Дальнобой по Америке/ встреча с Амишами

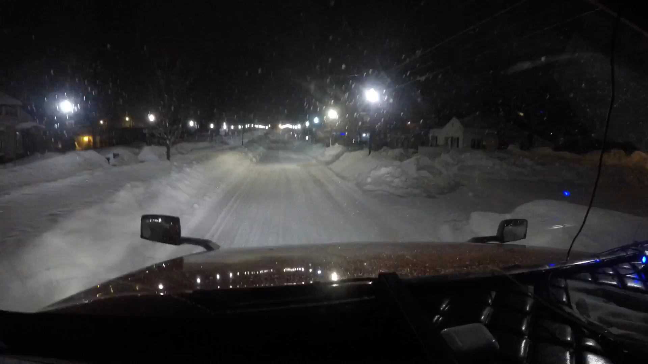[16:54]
После Амишей На улице минус 14 Красота нереальная Но сугробы, правда, огромные Снега много Ну, красиво Доброе утро